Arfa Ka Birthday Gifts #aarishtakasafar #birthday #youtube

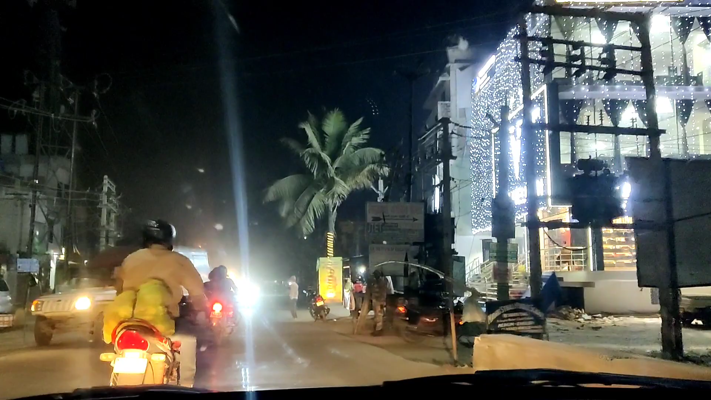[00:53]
निकलते वक्त भी कोई सूट नहीं कर पाई थी, तो अभी रास्ते का मैं ले रही हूँ व्यू और दिखा रही हूँ आपको कि देखिए गुड्डा कैसा है।